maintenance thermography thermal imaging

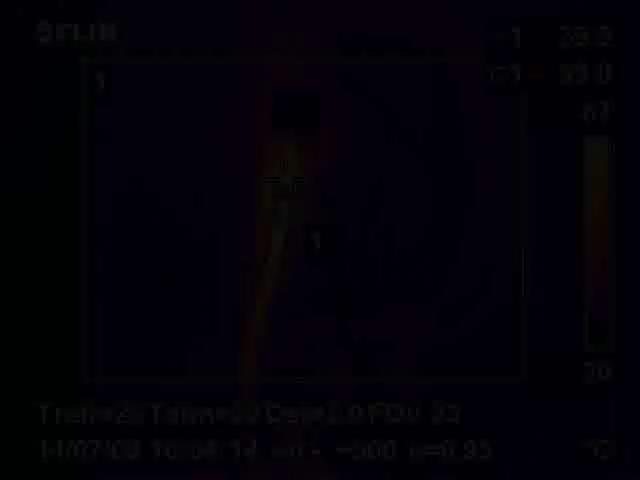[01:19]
There were no visible faults on the contactor but in the thermal image we can see
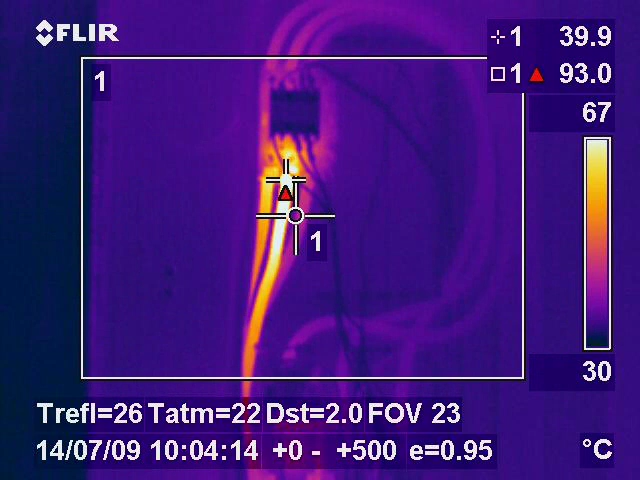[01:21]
On screen: spot 39.9°C, max 93.0°C, scale top 67°C, scale bottom 30°C
a 93 degrees centigrade hot spot caused by a loose connection.
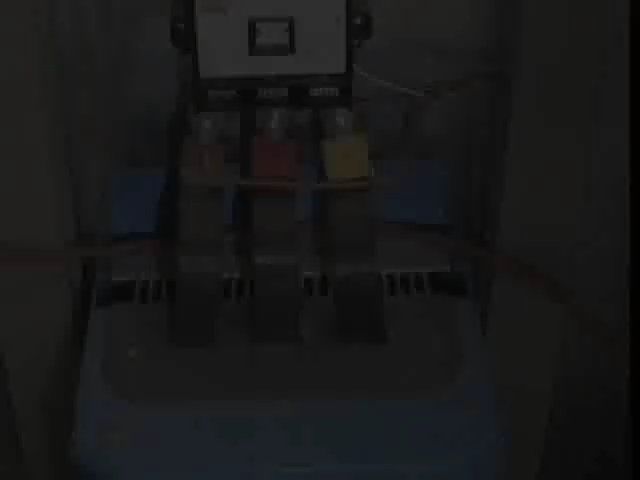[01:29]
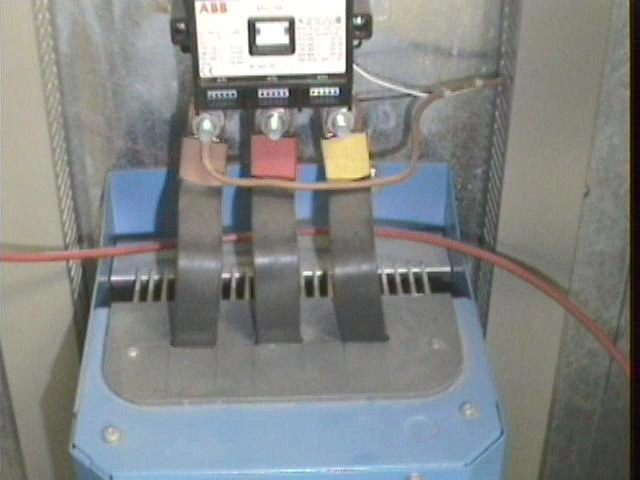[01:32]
Again in this image we see a VSD, this time a buzz bar connection to the incoming side of the VSD.
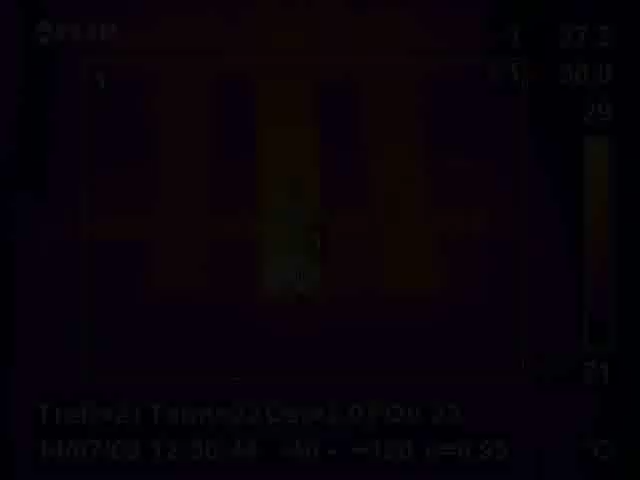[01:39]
The thermal image highlights a slight hot spot which may be the
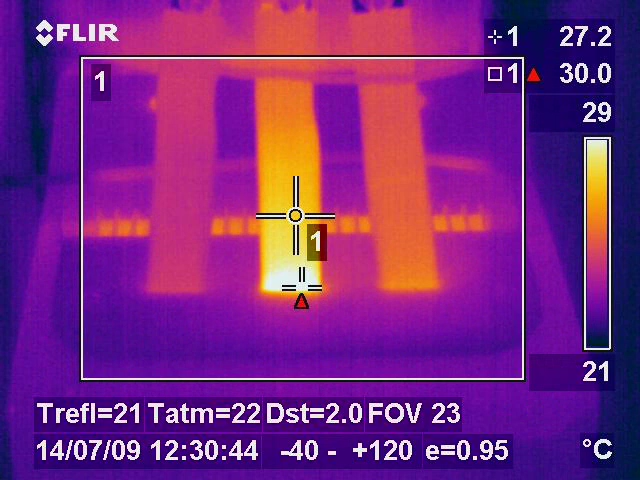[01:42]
On screen: spot 27.2°C, max 30.0°C, scale top 29°C, scale bottom 21°C
early stages of a potential fault on a potential fault on a buzz bar connection.
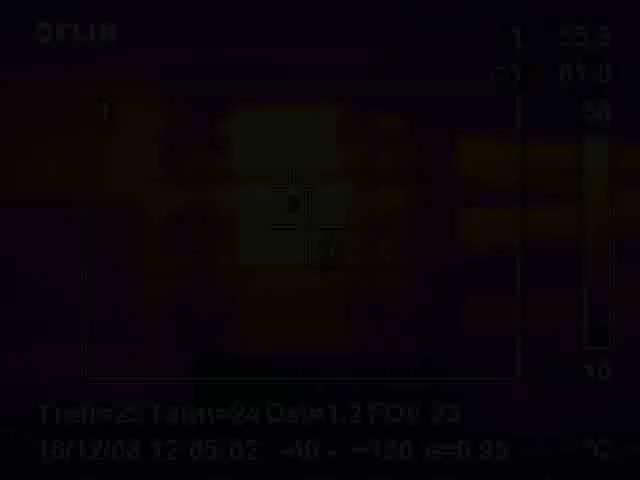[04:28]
The thermal image shows that a faulty fuse on
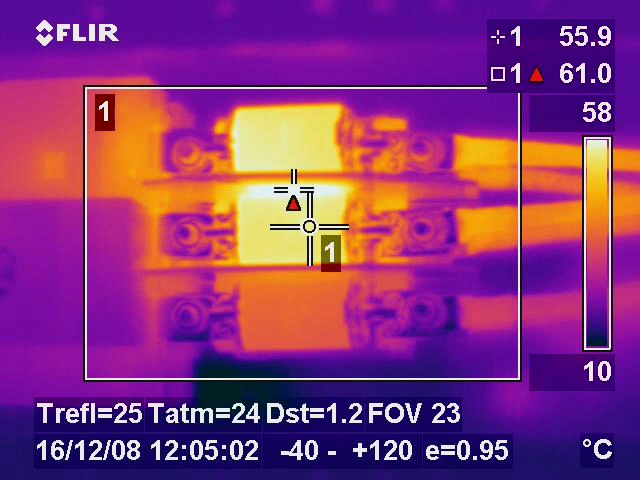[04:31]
On screen: spot 55.9°C, max 61.0°C, scale top 58°C, scale bottom 10°C
the center phase was heating up and failure would have been imminent.
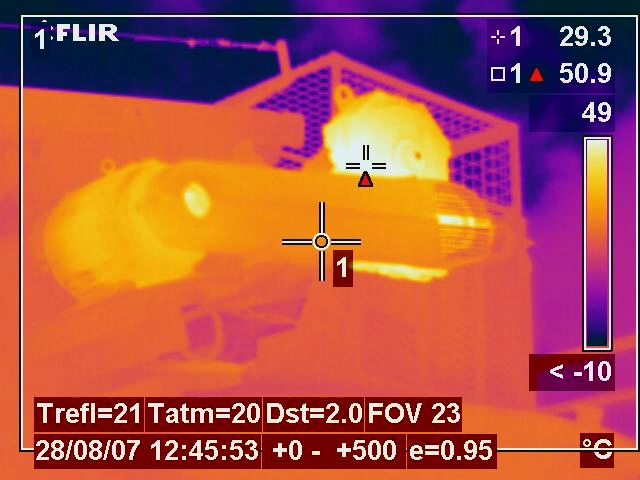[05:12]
On screen: spot 29.3°C, max 50.9°C, scale top 49°C
caused by a bearing failure due to misalignment of the drive belts.
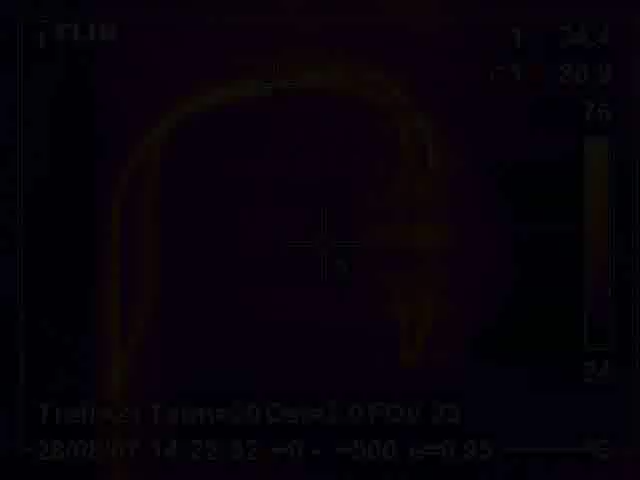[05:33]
Everything seemed to be ok on visual inspection and there were no problems clear to the naked eye. On thermal inspection it can be seen that the circuit is highly overloaded and ready to fail.
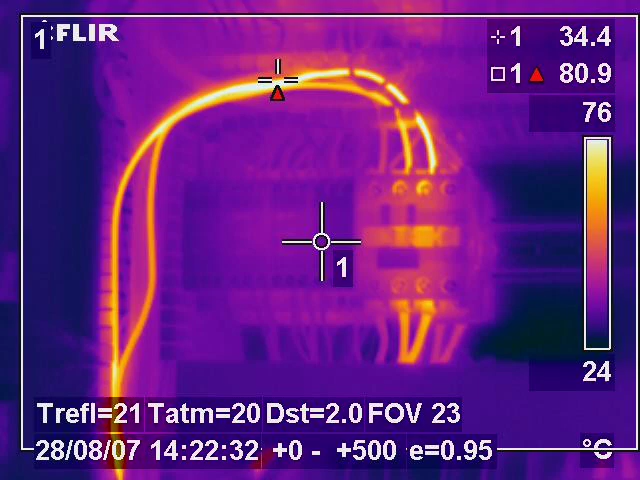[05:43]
On screen: spot 34.4°C, max 80.9°C, scale top 76°C, scale bottom 24°C
Here are some fuse units found in a control panel on a cone crusher.
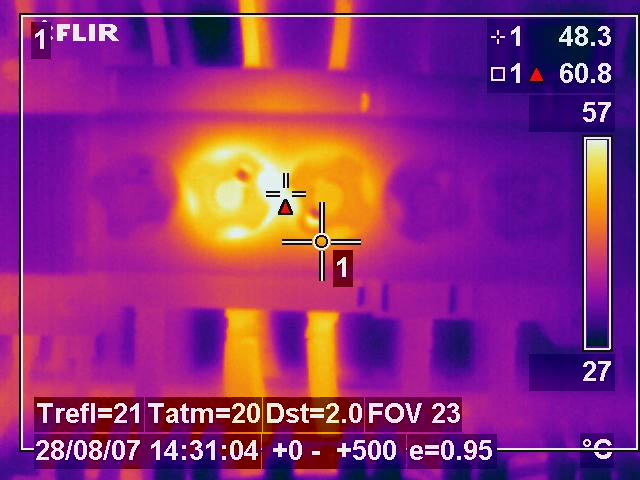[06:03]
On screen: spot 48.3°C, max 60.8°C, scale top 57°C, scale bottom 27°C
complete unit to heat up and will eventually lead to failure or possible fire.
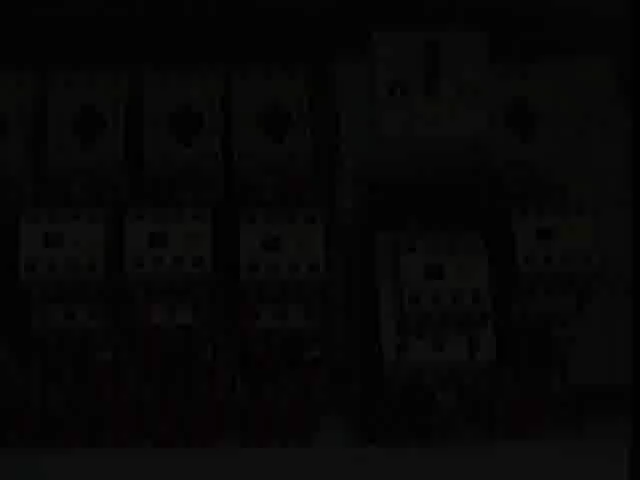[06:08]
This image shows some control gear found on a large industrial machine which was operating two shifts per day. The thermal image found a loose connection which
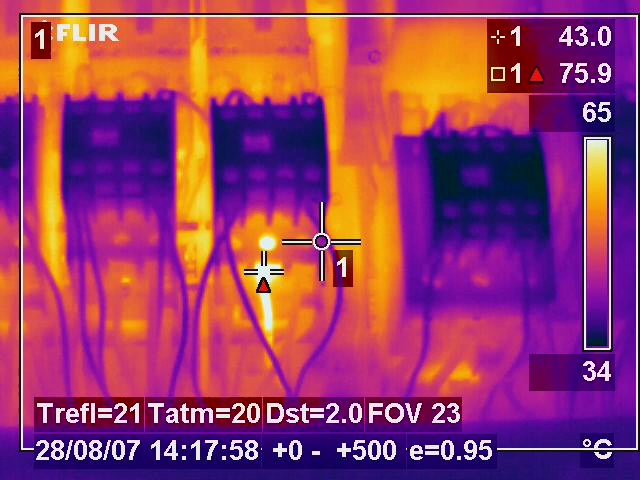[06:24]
On screen: spot 43.0°C, max 75.9°C, scale top 65°C, scale bottom 34°C
would have definitely caused a failure and possibly a fire.
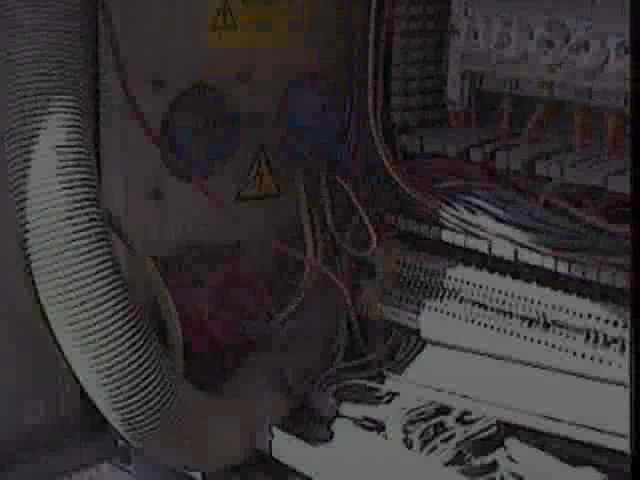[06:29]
This image shows a three phase socket on the side of a panel which has no visual signs of a fault but in the
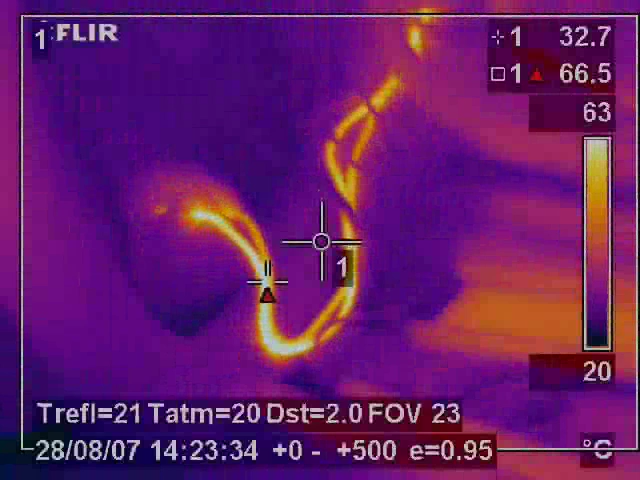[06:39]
On screen: spot 32.7°C, max 66.5°C, scale top 63°C, scale bottom 20°C
thermal view we can see that the circuit is clearly overloaded and is unfit for purpose.
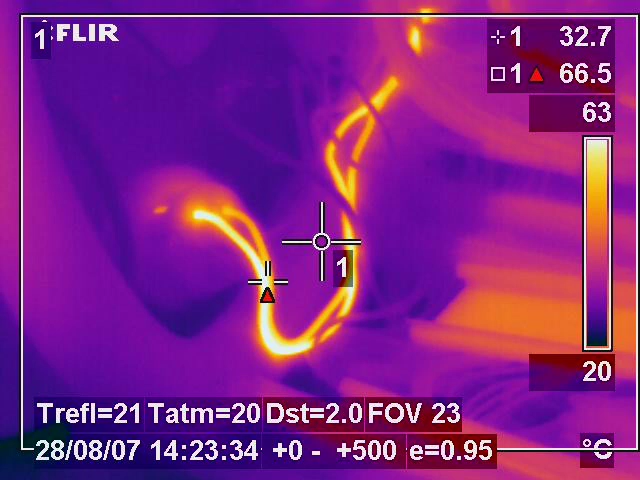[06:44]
On screen: spot 32.7°C, max 66.5°C, scale top 63°C, scale bottom 20°C
On this image we can see a belt driven gearbox on a conveyor belt on a large stone crusher.
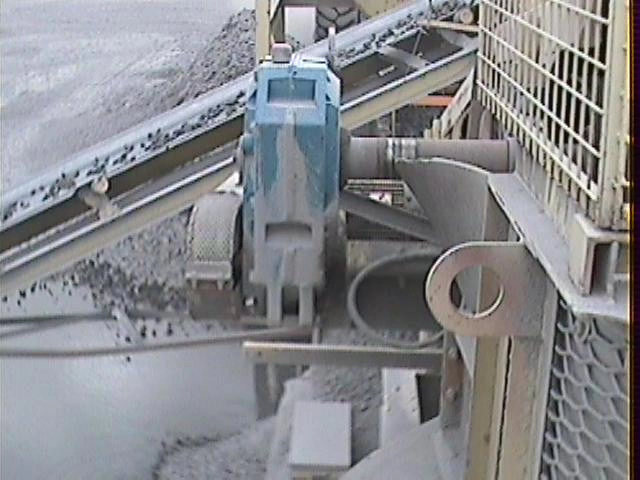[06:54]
The thermal image shows us that a hot spot is occurring on the input shaft. This was caused by a bearing failure which in turn was caused by belt misalignment.
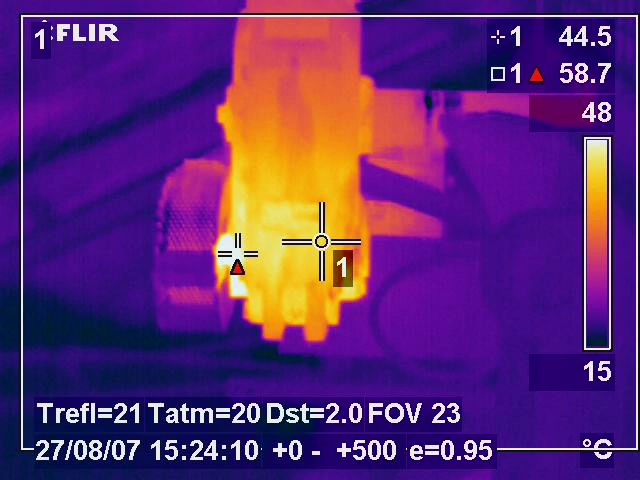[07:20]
Prior to the inspection there had been a lot of bearing failure on that gearbox. It is very clear to see from the thermal image where the problem lies.